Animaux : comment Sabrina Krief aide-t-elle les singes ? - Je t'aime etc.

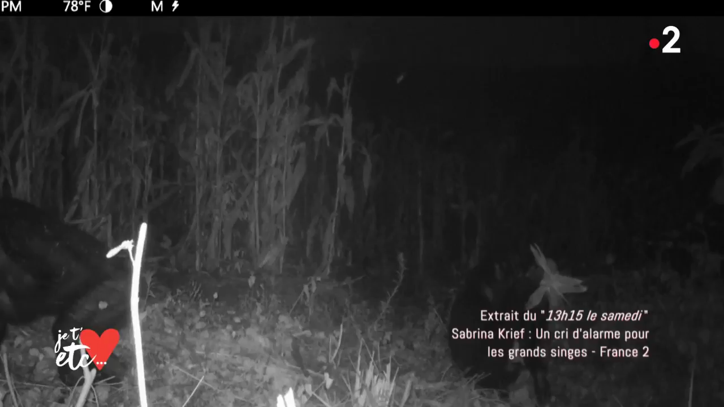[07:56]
En tout cas, on a bien placé notre câble, hein ? Oui. Il ne retourne même pas se cacher en forêt, quoi. Ce qui est étonnant, c'est les quantités qu'ils arrivent à...
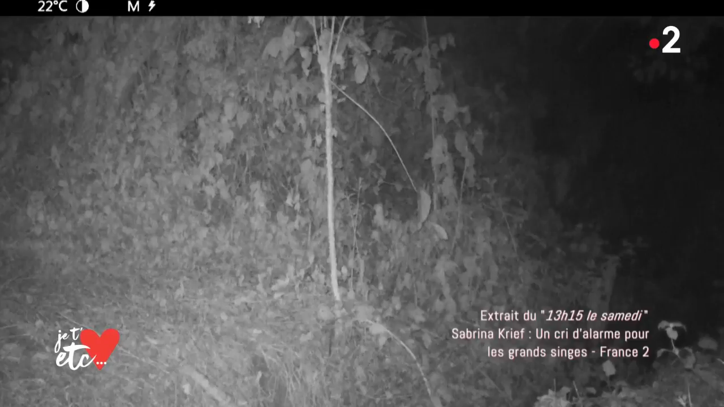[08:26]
Donc ça, ça montre vraiment qu'ils sont capables de s'adapter au gardiennage par les humains.